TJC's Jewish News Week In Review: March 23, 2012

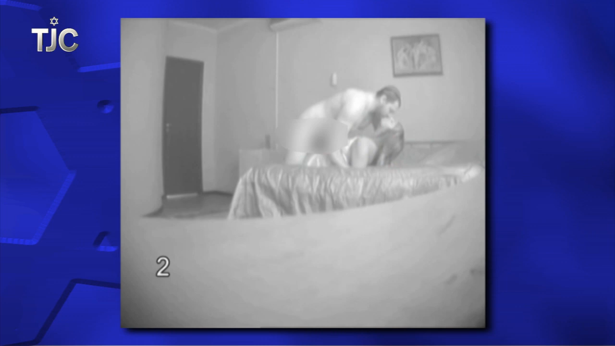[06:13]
The yarmulke-wearing man in this video is alleged to be Rabbi Noach Kamenetsky.